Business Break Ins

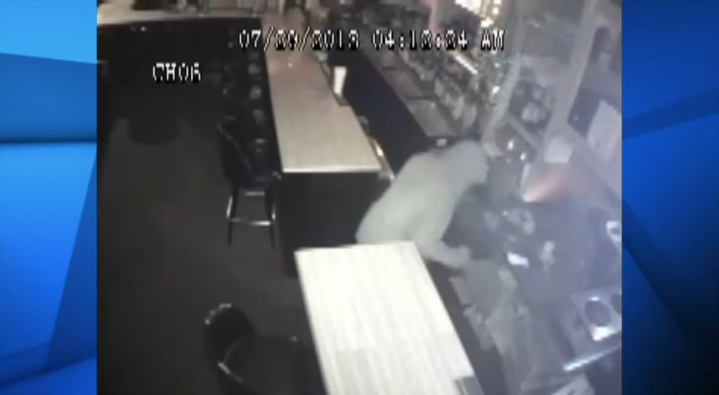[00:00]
New tonight, frustrated business owners after burglars target their livelihood in the middle of the night.
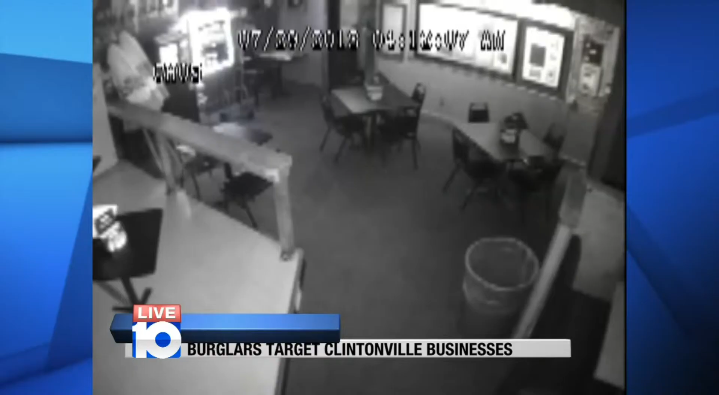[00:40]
It's a very hard thing to watch. This is the surveillance footage that owner Matthew Gill couldn't bear to see.